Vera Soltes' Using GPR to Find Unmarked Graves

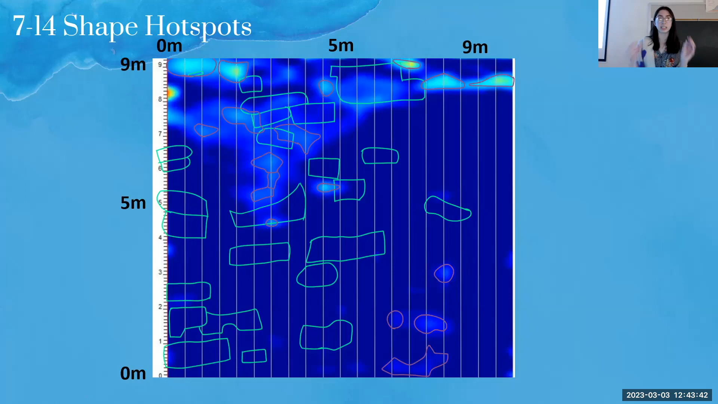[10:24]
And I went and I drew in the shapes of the hotspots that I determined based off of what I thought the shapes looked like. So in using this, I put it into GIS where I use the centroid tool to find those center points of each shape to represent their location. And then found the distance between the hotspot to the nearest burial. And then I got those results.